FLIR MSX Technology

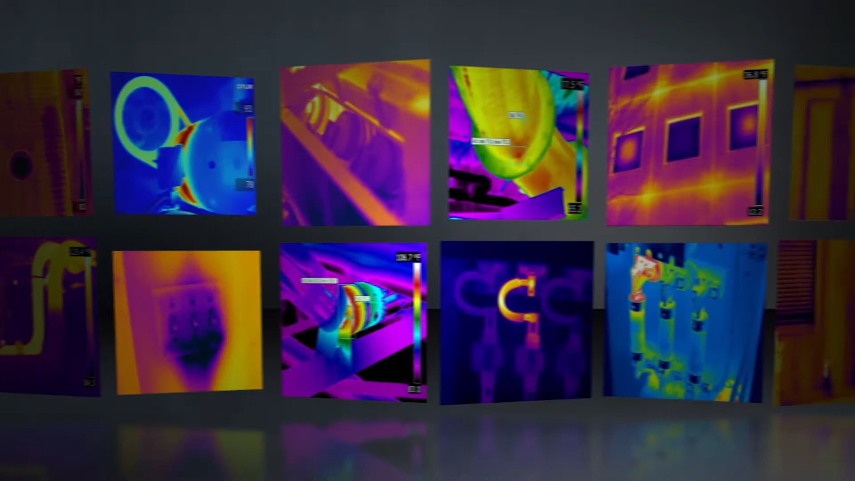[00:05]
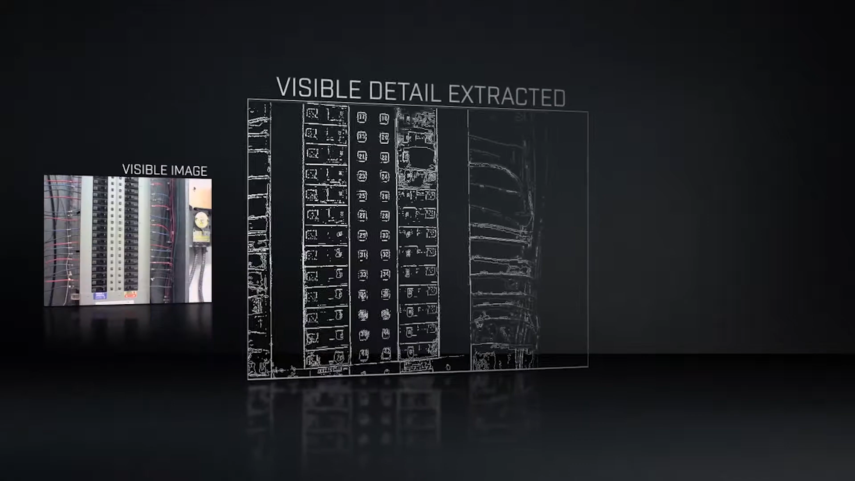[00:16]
A feature of all T-Series cameras,
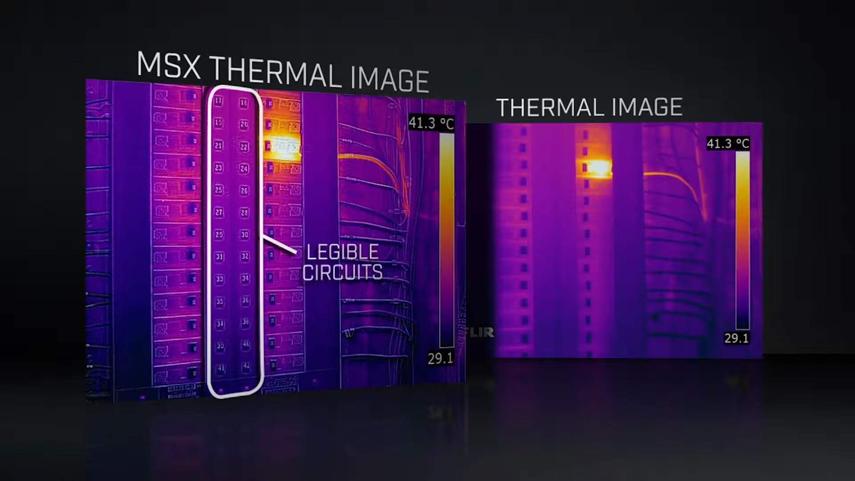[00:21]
On screen: scale top 41.3°C
MSX extracts the high-contrast highlights generated by the built-in digital camera
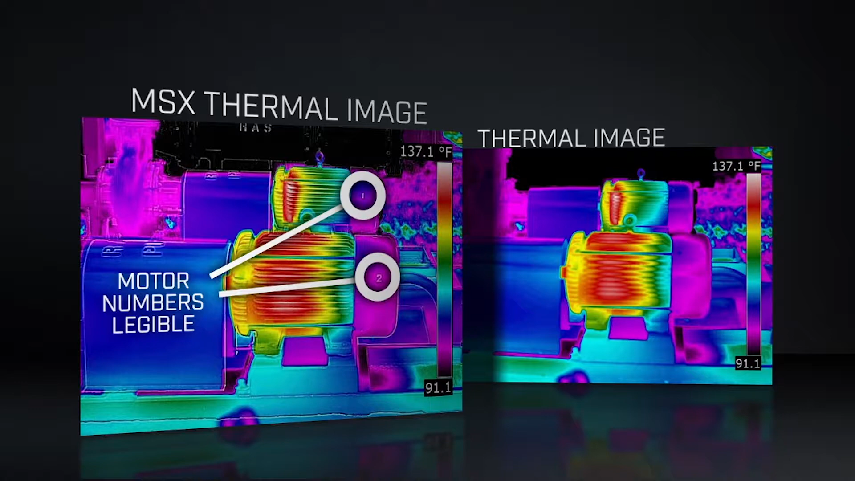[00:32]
On screen: scale top 137.1°F
An all-in-one enhanced thermal image with the perspective, texture,
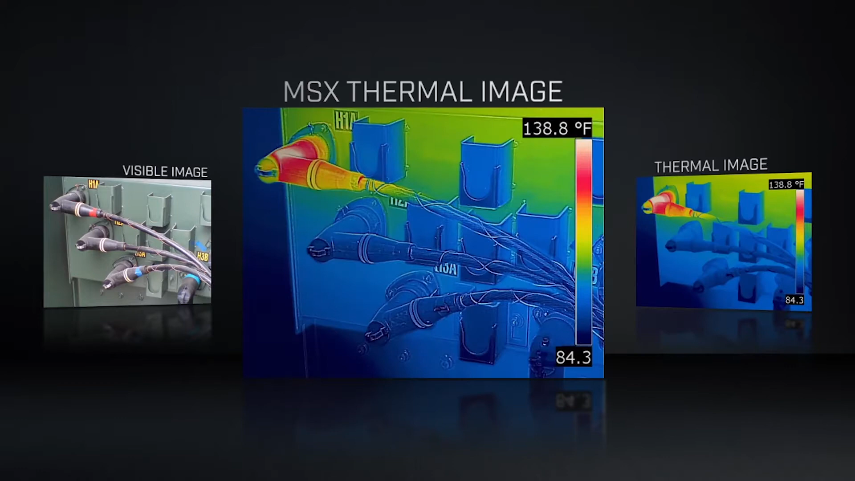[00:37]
On screen: scale top 138.8°F
and readability that you need to instantly recognize the location of the problem.